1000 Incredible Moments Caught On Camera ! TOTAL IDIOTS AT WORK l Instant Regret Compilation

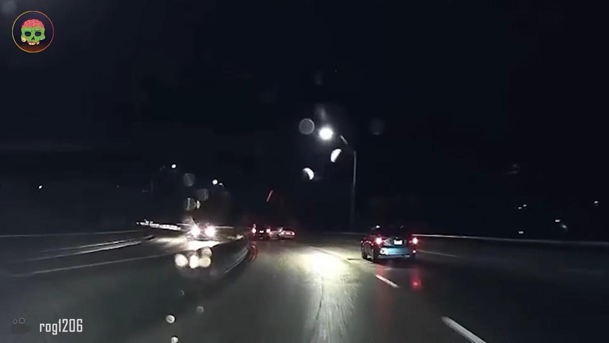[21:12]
Lane passing ninja style is something you should never try.